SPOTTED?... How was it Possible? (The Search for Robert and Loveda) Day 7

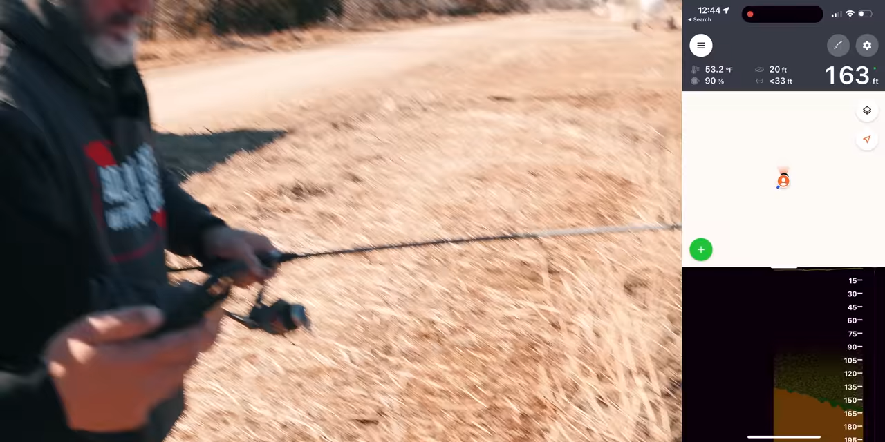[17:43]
On screen: depth 163 ft
I mean, how is it coming into 159 feet, though, if it can't read through the crap? That's what I'm saying.
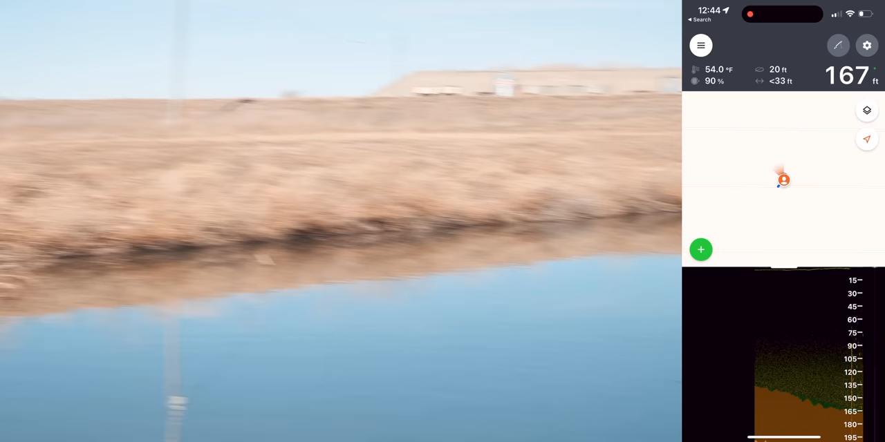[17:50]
On screen: depth 167 ft
It's really confused as to what's going on out there.
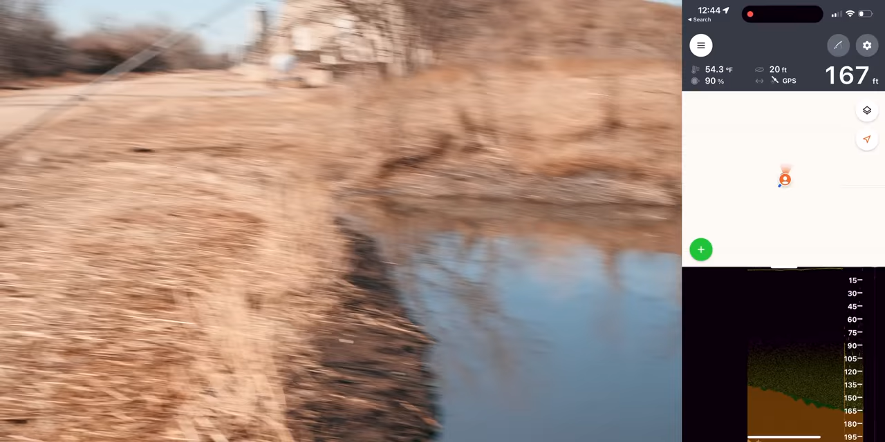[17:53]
Oh, yeah, it's not going to read it. Sonar's not going to work in there.
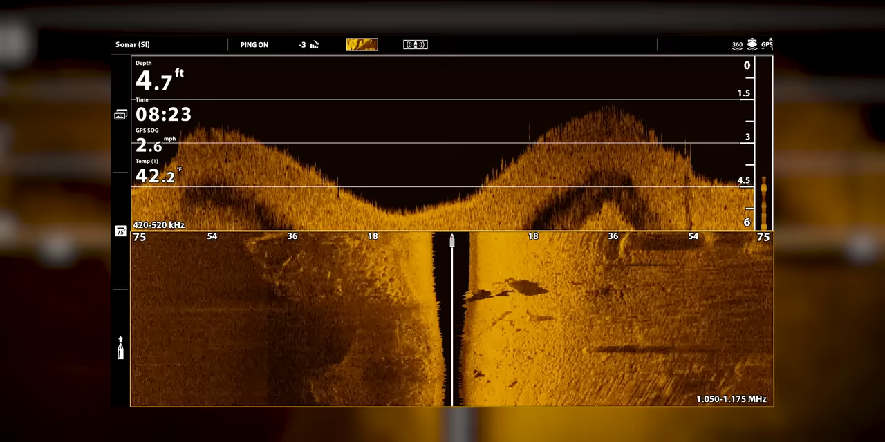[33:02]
On screen: depth 4.7 ft, speed 2.6 mph
Ooh, what's that? What's that? Ooh, what's that? Shadow. That's a car.